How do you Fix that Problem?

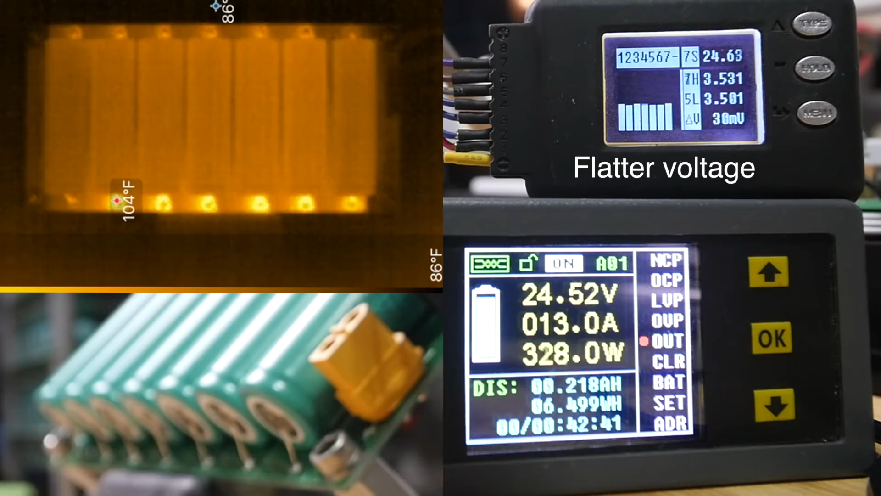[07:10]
Boom. Oh, uh, yeah, I'm using it. Yeah, it's all right, I won't be here. Oh, okay. 300 watts.
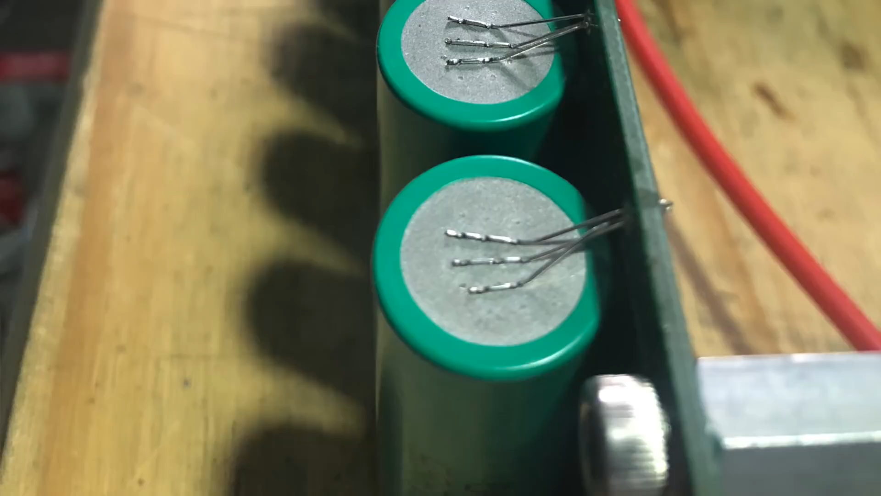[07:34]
Now I have put three fuses here.
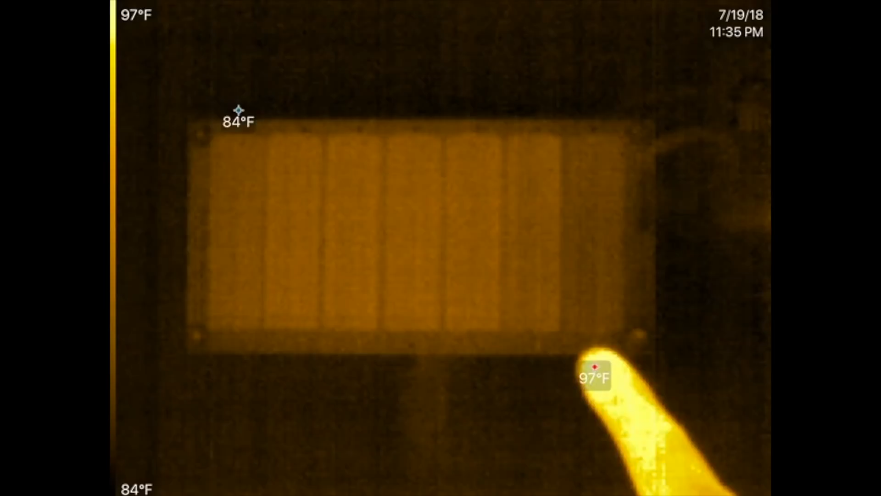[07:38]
On screen: max 97°F, scale top 97°F, scale bottom 84°F
Um, let's load it up. Okay, look at that. Much better loading of the cells. It's only 25 millivolt difference. Okay. 256. Okay.
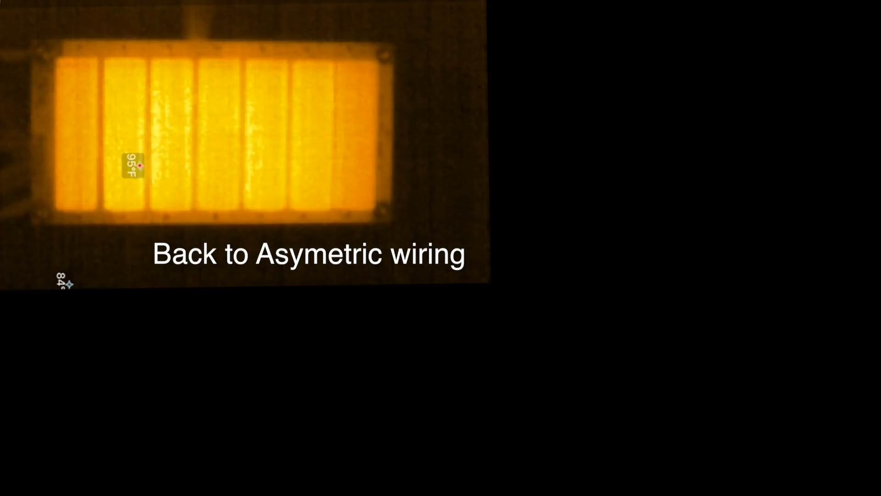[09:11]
Let's load it up with 400 watts.
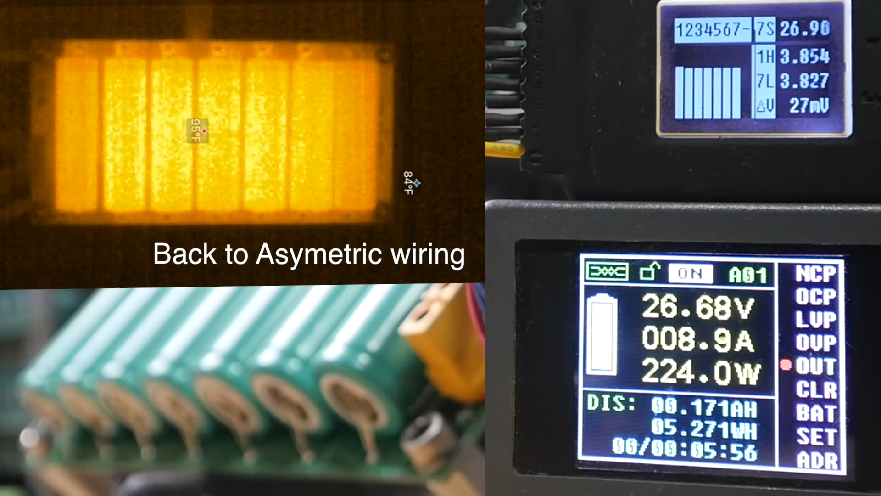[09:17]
And look at those cells. There's a delta of 54 millivolts.